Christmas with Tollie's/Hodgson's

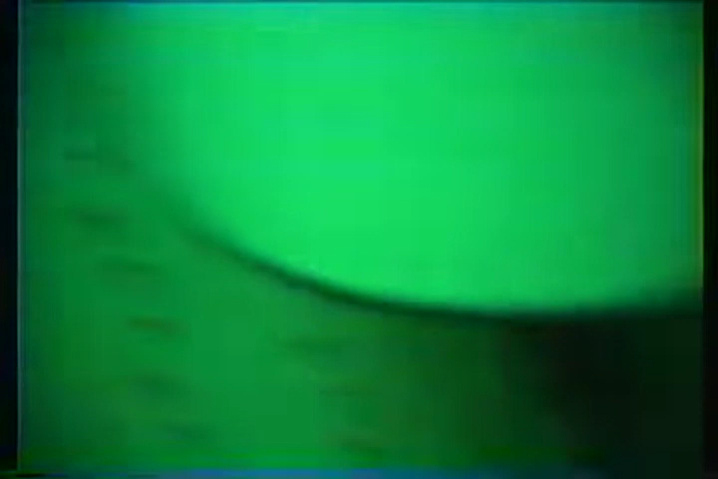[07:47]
Look at this messy bedroom. My gosh. Trash can, cords all over.